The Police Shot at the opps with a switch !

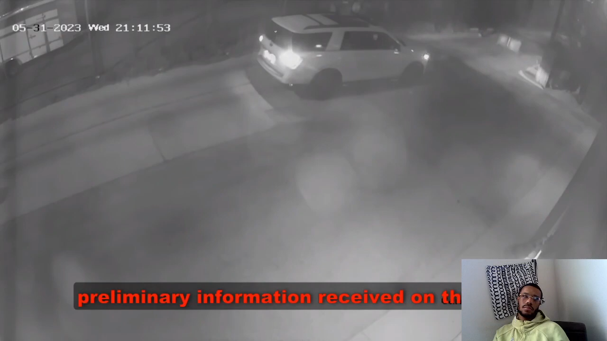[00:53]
The investigation indicates that preliminary information received on the scene indicated that after moving the dumpster,
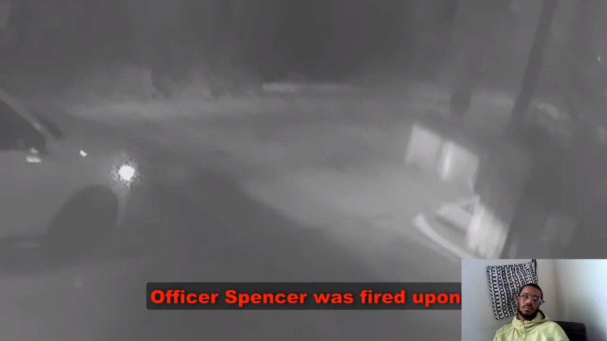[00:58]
Officer Spencer was fired upon, prompting him to run back to his vehicle and return fire.
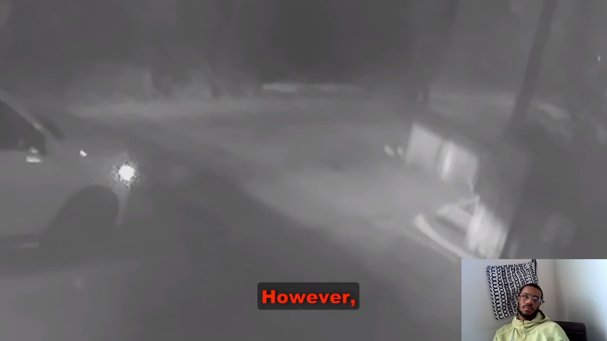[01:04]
However, third-party footage shows a different story entirely.
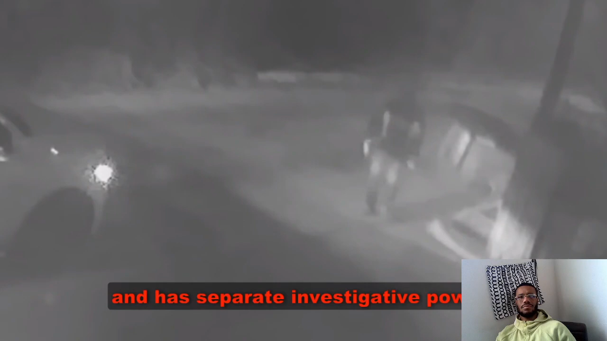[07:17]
As of the time of publication, COPPA is still evaluating factors involved in the case prior to producing a final report.
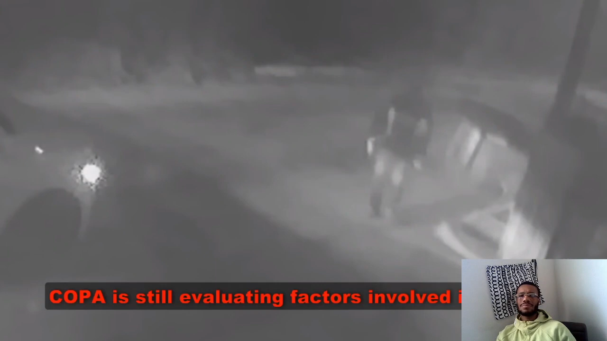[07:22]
This nigga just did a drive-by on the police. What the fuck it sound like? It sound like they was blocking that bitch off so they, and the enemies wouldn't come through that hoe.